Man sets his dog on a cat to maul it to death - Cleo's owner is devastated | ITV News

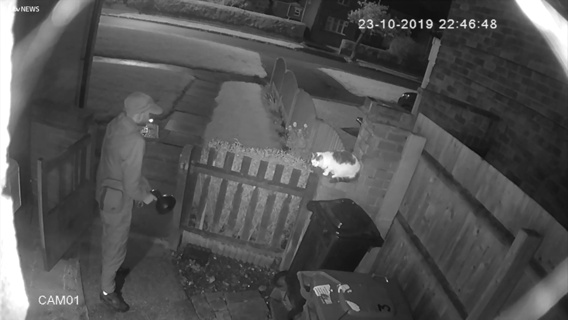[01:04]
And that's when Gary discovered Cleo's sickening fate. He watched as a passing stranger goaded his dog to attack her which, despite being disinterested at first, it then did.
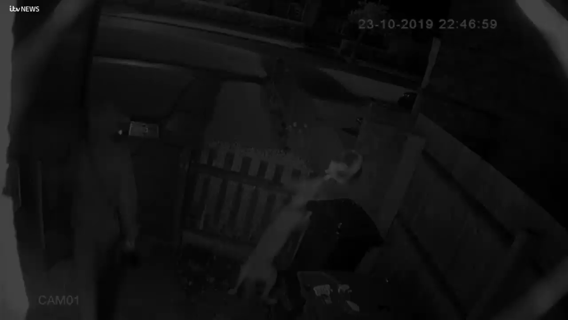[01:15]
What happened during those few seconds is too gruesome to show, but Gary saw it all.